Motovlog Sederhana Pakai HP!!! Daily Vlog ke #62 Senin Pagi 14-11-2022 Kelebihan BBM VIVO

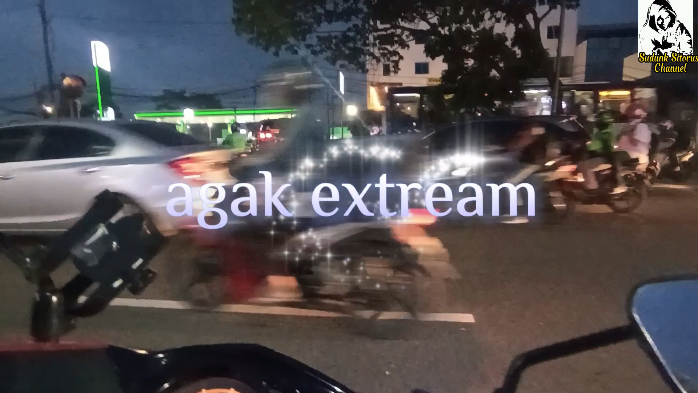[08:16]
Nah, ini agak ekstrim di sini teman-teman karena jalurnya kita mau balik arah nih ke sono tuh. Jadi harus melawan arah apa bukan arah ya?
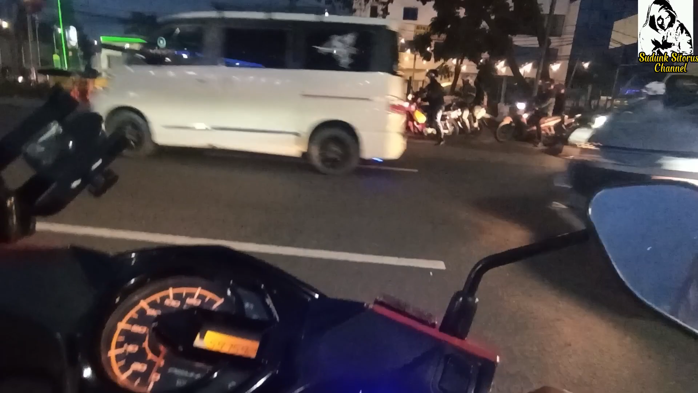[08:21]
Membentang jalan gitu ya. Jadi harus benar-benar apa ya? Benar-benar berani dan harus pastilah ya supaya jangan nabrak. Oke, teman-teman. Nah, ini dia. Udah nyebrang kita ya.
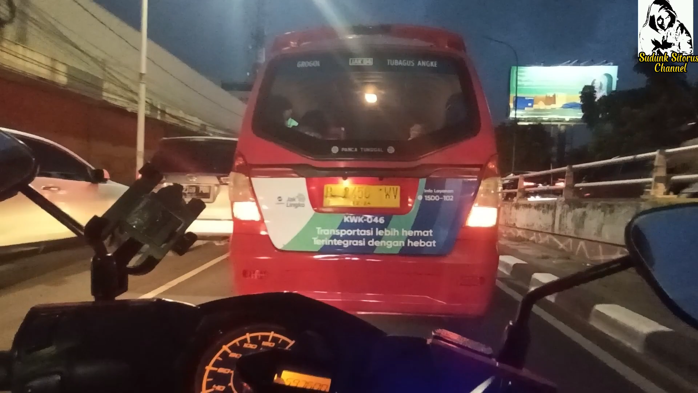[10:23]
Flyover yang sekarang pun intinya mendekati arah stasiun Grogol ya, teman-teman ya. Depan sana tuh tapi. Baik. Oh ya, tak lupa juga terus di support ya teman-teman ya. Silakan terus di support channel YouTube saya, Sudung Sitor Channel, dengan cara subscribe,
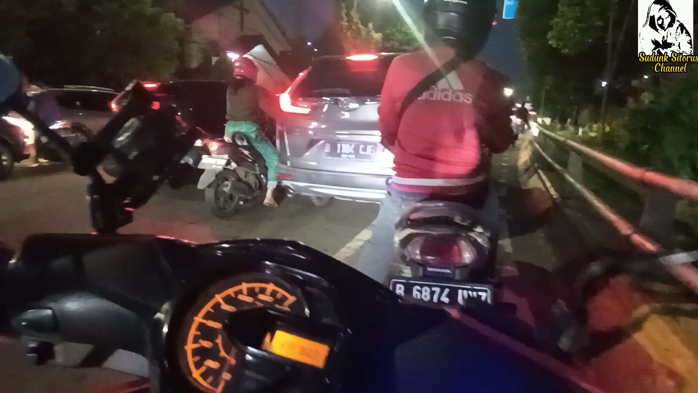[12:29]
jalurnya agak macet nih teman-teman ya. Oke, rada-rada apa nih?
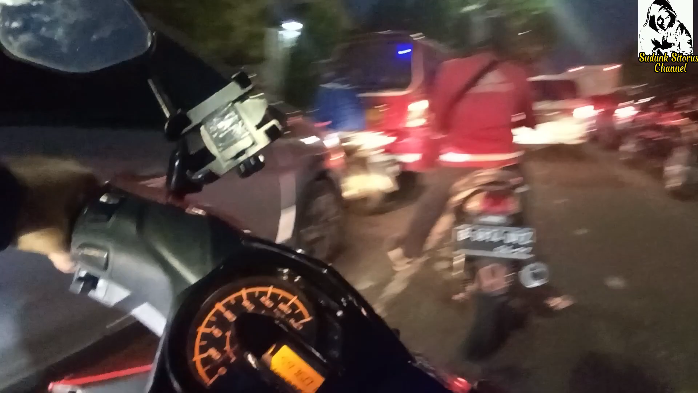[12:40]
Coba melipir pelan-pelan ya.
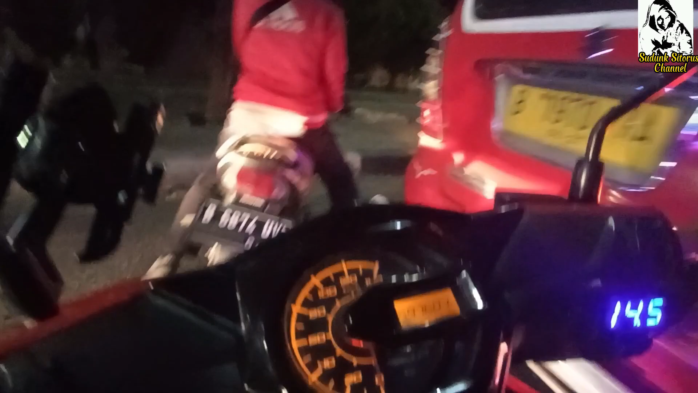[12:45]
Ini menuju ke arah stasiun Grogol. Coba kita naik trotoar side, ya kan?
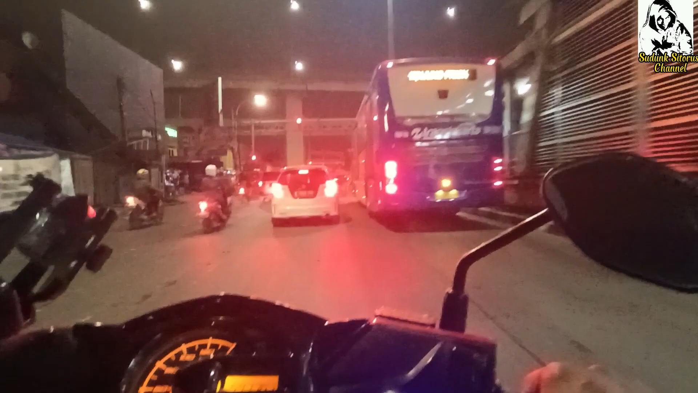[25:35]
sebenarnya saya bisanya ke kiri, bisa sih ke kiri, cuman karena malas ketemu kontainer yang banyak ya. Sempit, sumpek, asapnya hitam, dekil, kena berisik lagi kan. Akhirnya saya ngambil akses ke kanan sini ya, ke kanan,